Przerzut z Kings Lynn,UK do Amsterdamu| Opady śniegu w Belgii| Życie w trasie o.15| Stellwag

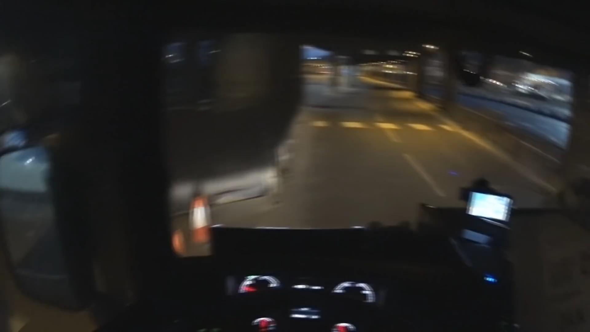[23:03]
Musimy wjechać w inną raję, bo tutaj to jest...
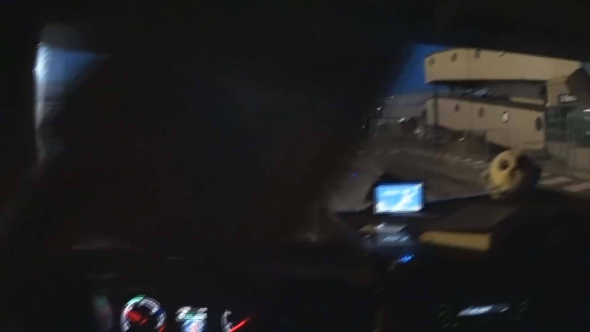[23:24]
Kurwa, musiałem tam się cofać, bo wyobraźcie sobie, że mi się nie zmieścił.
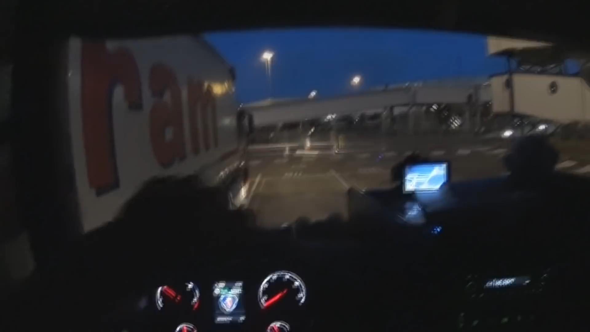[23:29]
Chuje, postawili jakiś drogowskaz na budowę czy na coś. Co, i stanę tutaj, bo nie wyjdę inaczej.
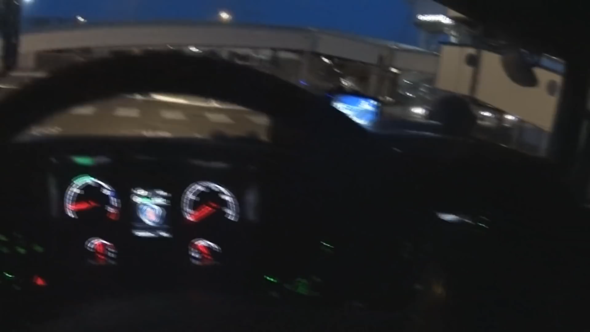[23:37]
I zaparkowałem się teraz i będziemy się przeprawiać, nie?
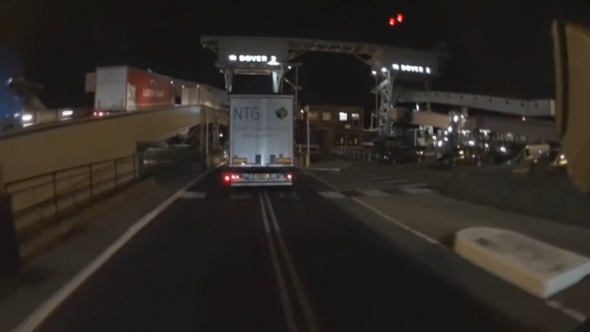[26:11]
Wjeżdżamy na prom i spadamy z tego. To jest w pół do dziewiątej już, znaczy w pół do ósmej, to jeszcze pół godzinki.
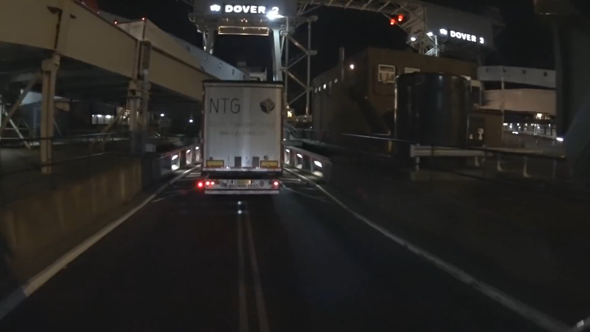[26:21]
Będziemy się odprawiać, znaczy się wypływać.